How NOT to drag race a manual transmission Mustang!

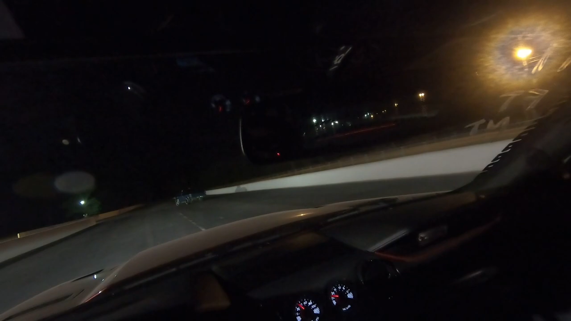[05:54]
The got a ton of wheel hop on that pass.
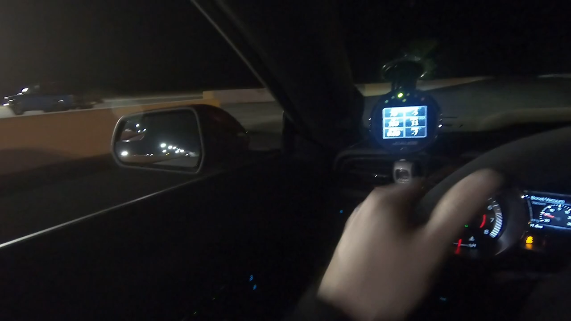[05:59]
I do not know why. That was insane.
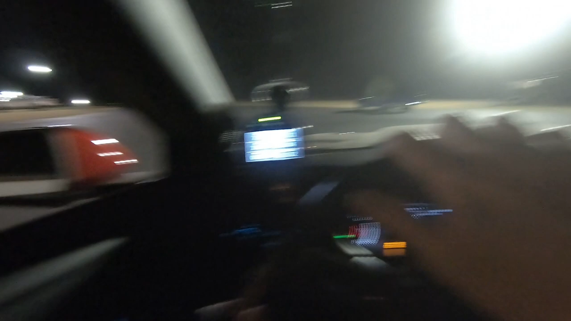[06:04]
So that's gonna be slow.
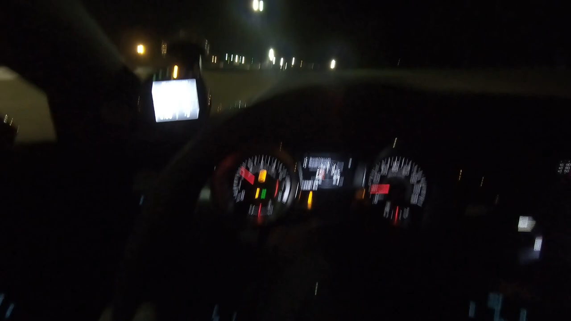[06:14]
ABS light is on, airbag light is on. Car didn't like that at all. Well, those lights just went out, so I don't know, it didn't like that. I'll tell you what, she was on ass. Probably a crappy time just because of the wheel hopping and spinning, but she was hauling.